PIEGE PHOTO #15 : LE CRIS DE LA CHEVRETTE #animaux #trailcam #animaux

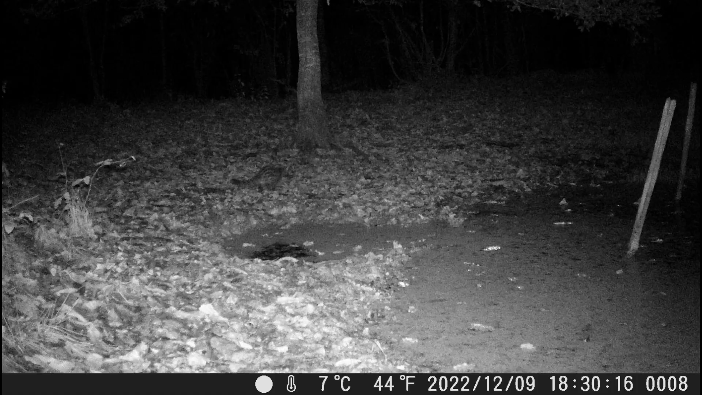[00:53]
Bonjour, bienvenue dans ce nouvel épisode qui démarre plutôt bien, puisque notre jeunette passe devant la caméra une heure après notre départ. Et c'est toujours une surprise de la voir. Le lendemain matin, nous sommes toujours à la mare.
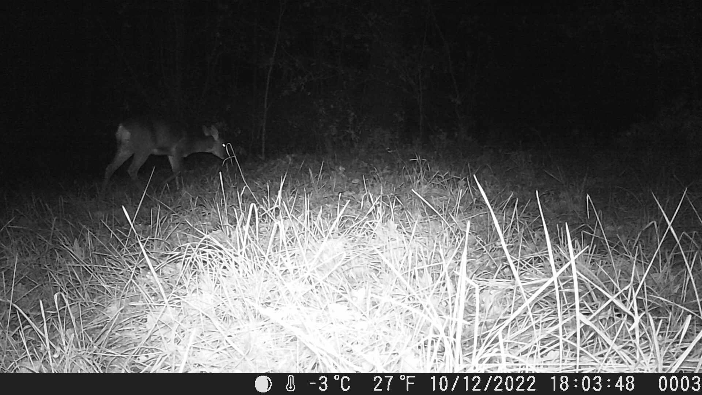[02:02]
Il est 18h30 et un beau chevreuil viendra manger devant nous. Il fait 8 degrés de moins que la veille, à la même heure. L'hiver est là. Au visionnage des images, nous nous sommes rendus compte que notre pied fixe est trop bas et que la lumière de l'infrarouge éclaire trop le sol, ce qui nous prive de visibilité. Lorsque nous ramènerons la caméra, nous mettrons un pied plus grand pour que celle-ci soit plus en hauteur.